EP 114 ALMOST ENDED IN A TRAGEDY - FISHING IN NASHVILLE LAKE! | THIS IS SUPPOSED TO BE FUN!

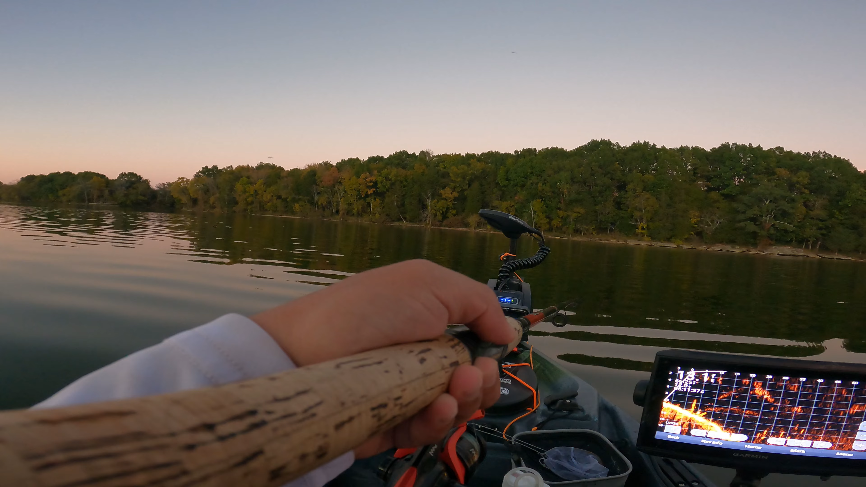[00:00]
oh there's the better fish there this one is a good fish guys welcome
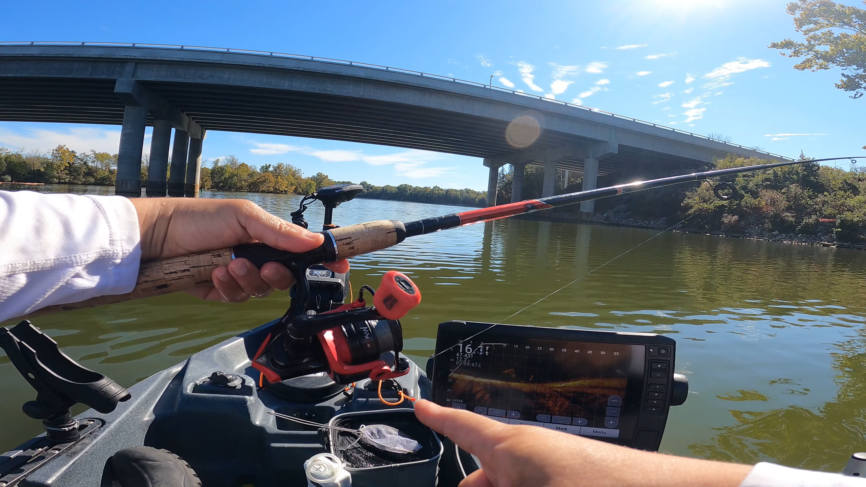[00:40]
spear rod catch more fish in our abu max X reel with a braided line I think this is an eight pound braid line and we're gonna try to drop our line here where the suspended fish are not quite sure what they are but they are perhaps some sizable fish maybe crappy not quite sure but we'll see we'll see what we can catch
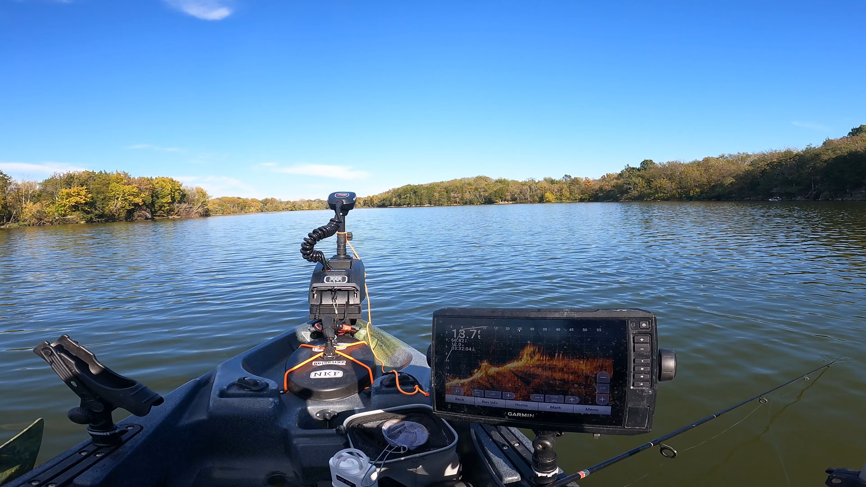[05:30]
there you go we got some juicy chad there so you all should be biting